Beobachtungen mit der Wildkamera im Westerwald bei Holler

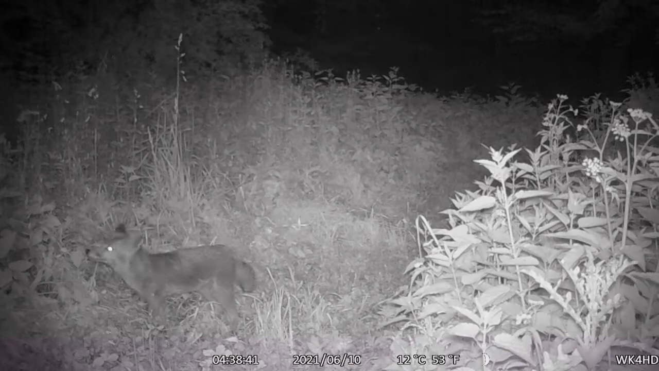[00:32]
Ein häufiger Gast, wie sich im Laufe der Aufzeichnungen zeigte, ist der Fuchs. Oder sollte ich sagen, Füchse, achtet auf den Schweif. Dieser hier ist ein anderer als der zuvor. Sein Schwanz ist viel länger. Und auch die Rehe sind bei Dunkelheit aktiv.
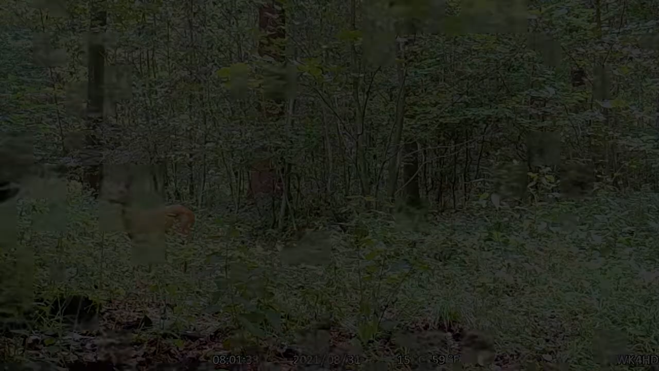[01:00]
Dann ist die Kamera ein Stückchen weiter hinein in den Wald umgezogen. Ein Fuchs.
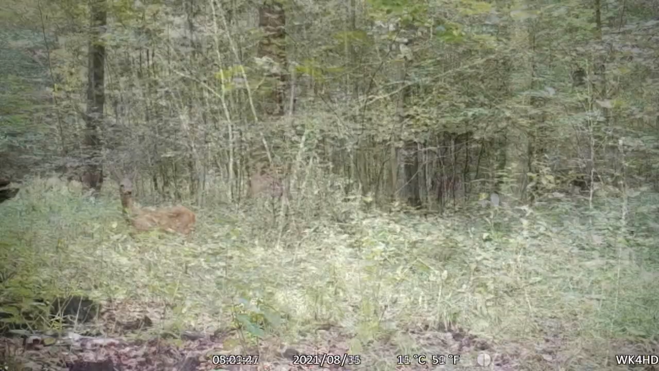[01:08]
Und hier sind dann auch die Sauen so richtig aktiv. Die Frischlinge folgen der Bache.
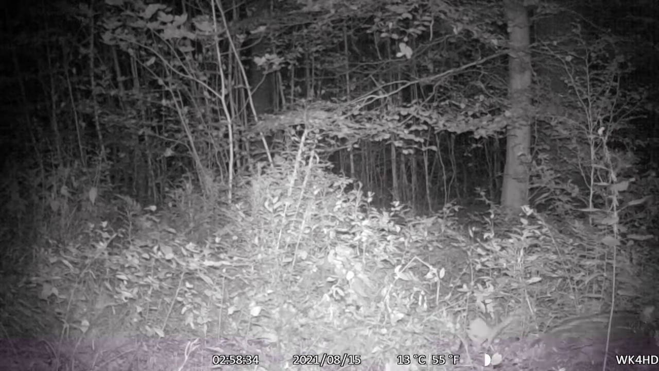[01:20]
Waren das alle? Hoppala, da kam noch ein Nachzügler.
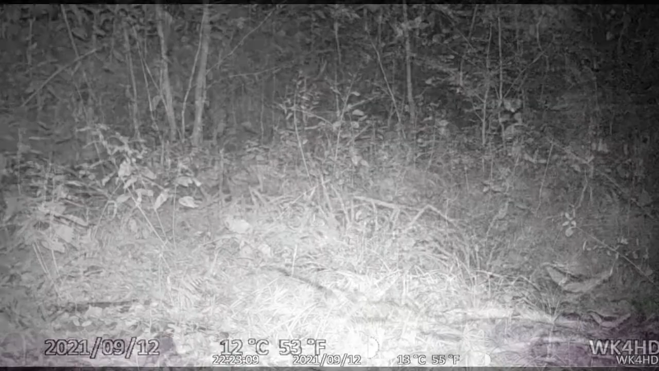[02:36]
Hui, wie geil ist das denn? Eine Katze. Der dunkle Rückenstreifen und auch hier der geringelte Schwanz. Das war garantiert eine Wildkatze.
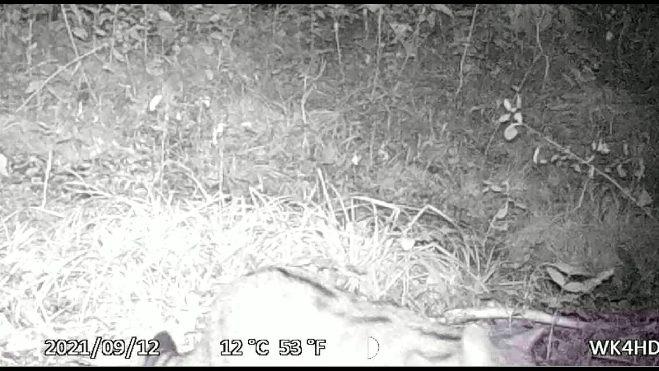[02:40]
Hier nochmal als Standbild, damit ihr die Zeichnung von Rücken und Schwanz besser sehen könnt.
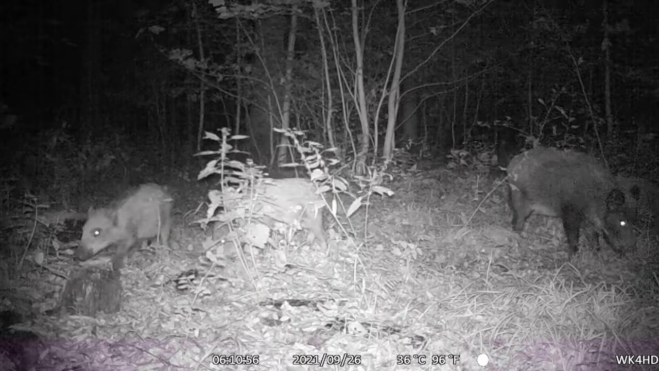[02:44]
Eine ganze Rotte Wildschweine in voller Pracht. Die ersten Aufnahmen stammen noch aus dem Sommer. Die letzten nun aus dem Oktober. Hier zieht der Nebel und langsam wird es ungemütlich da draußen. Die Kamera wird nun an einen neuen Standort umziehen. Mal schauen, was es dort zu entdecken gibt.